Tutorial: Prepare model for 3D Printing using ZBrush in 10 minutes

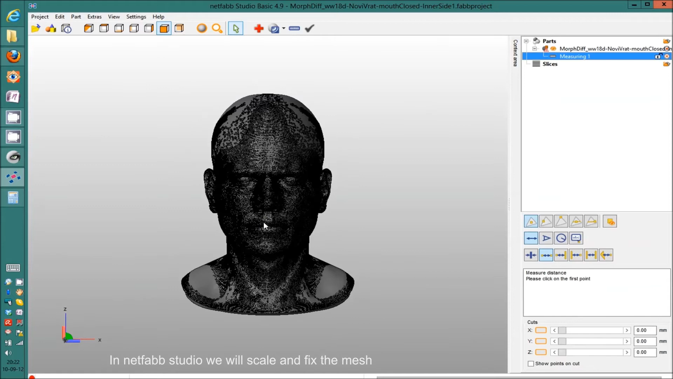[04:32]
Currently, the height of the head is 1.56 millimeters diagonally. And by Z, it's 1.48. You have the formula on the screen how to scale it correctly. So I'm going to scale it to 42 millimeters, and the scale is 28.7.
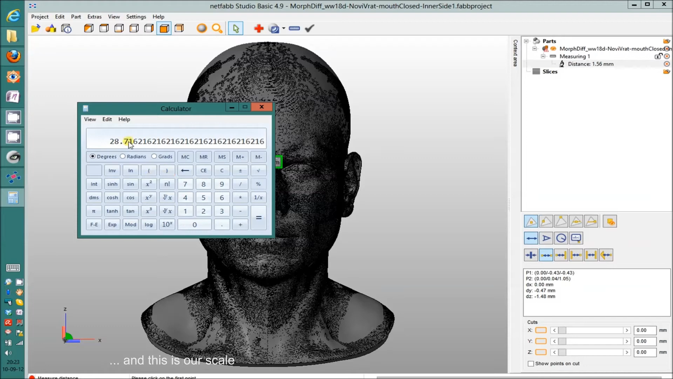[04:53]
I'm going to go to the, select the mesh, edit, sorry, part, scale. And I'm going to type the number.